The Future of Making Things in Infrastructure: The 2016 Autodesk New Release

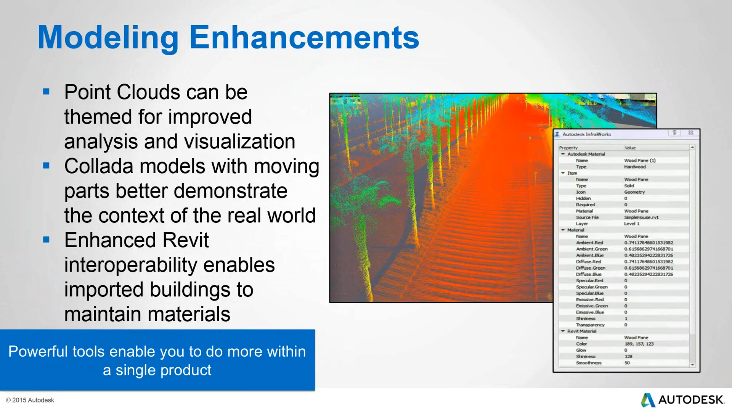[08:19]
Not only bringing data in, but object data that's attached to these specific objects that you bring in, as you can see on the right-hand side there. And then, they have improved data exchange. Now, with Civil 3D, you can import and export back and forth between InfraWorks 360 and Civil 3D.